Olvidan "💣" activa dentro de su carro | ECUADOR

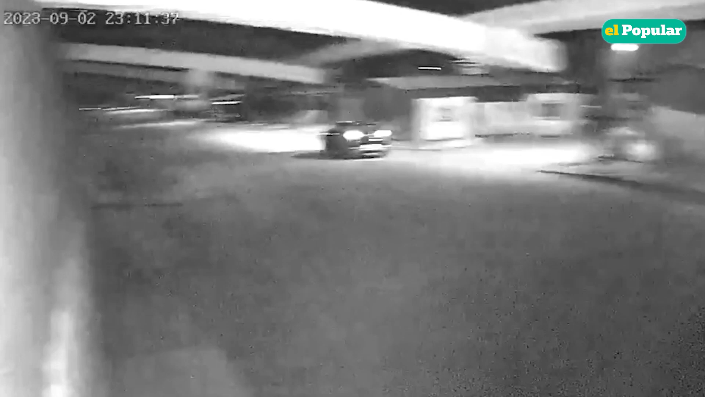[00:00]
Delincuentes mueren al olvidarse una granada dentro de su auto.
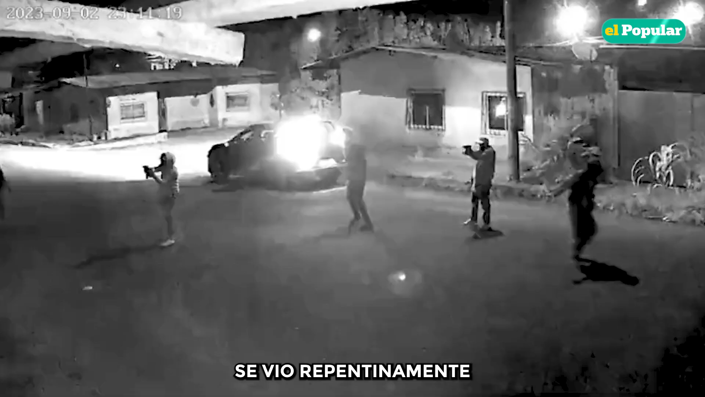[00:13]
se vio repentinamente sacudida por un acto de violencia que dejó a la comunidad atónita. El silencio de la noche fue abruptamente rota por seis individuos armados que se abalanzaron sobre una modesta vivienda.
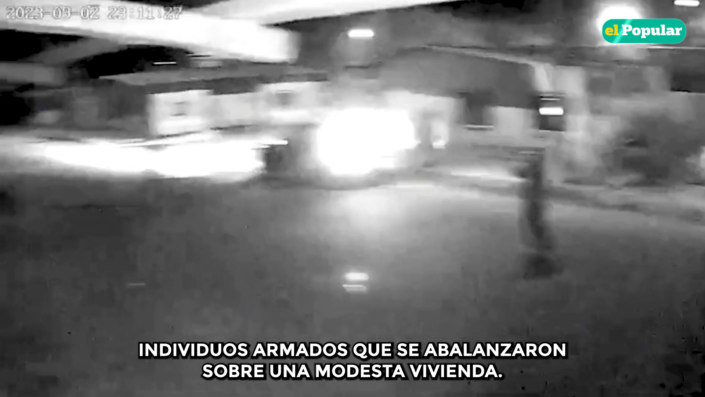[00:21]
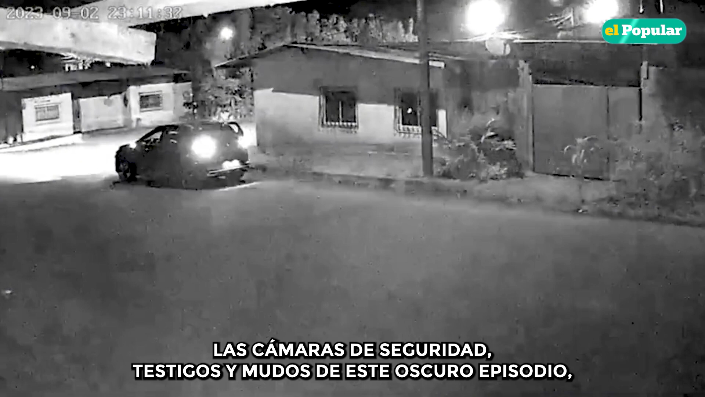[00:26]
Las cámaras de seguridad, testigos y mudos de este oscuro episodio captaron cómo estos individuos ocultos bajo capuchas ominosas comenzaron a disparar sin piedad contra la casa.
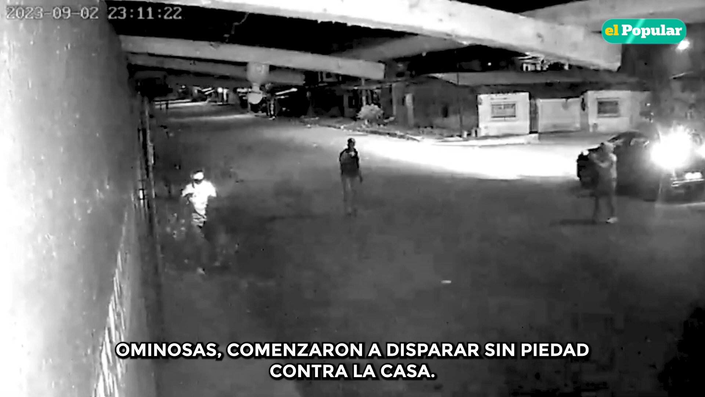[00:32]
Los disparos rompieron la serenidad nocturna
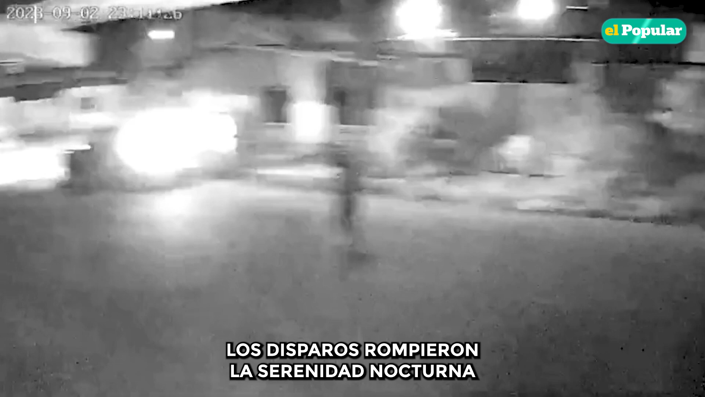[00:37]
y desde el interior de la vivienda sus ocupantes respondieron valientemente a la investida, igual con disparos. Sin embargo, en un giro inesperado, los atacantes abandonaron la escena de su agresión y se dirigieron rápidamente hacia su automóvil, lo estacionado cerca de la casa.
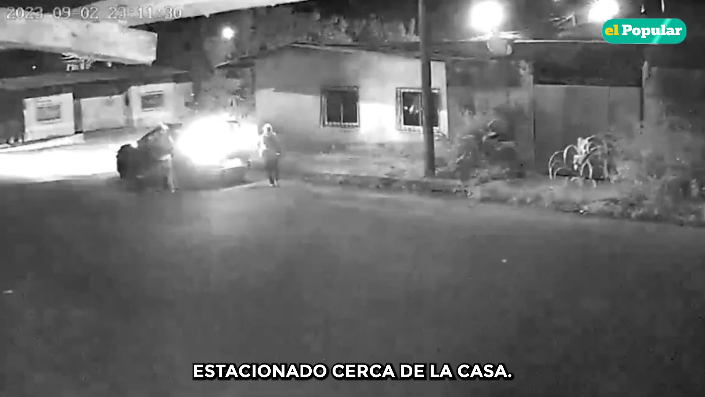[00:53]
Con una urgencia que sugería una trama más compleja, subieron al vehículo y se alejaron a toda velocidad, pero la tragedia no había terminado.
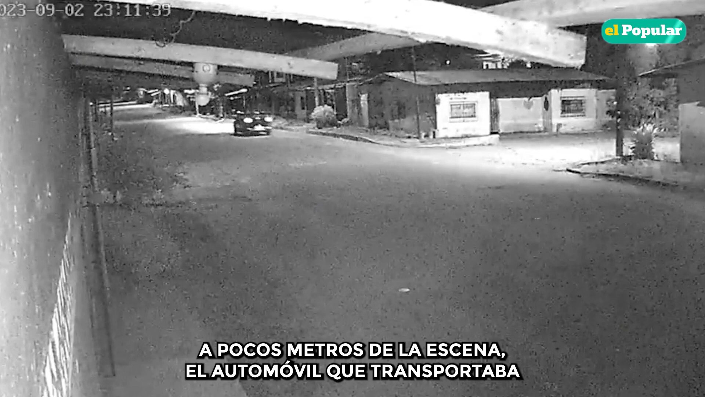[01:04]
A pocos metros de la escena, el automóvil que transportaba a los seis individuos estalló en una impactante explosión. El estruendo retumbó en toda la zona mientras las llamas se elevaban en el cielo nocturno, creando una escena digna de una película de acción.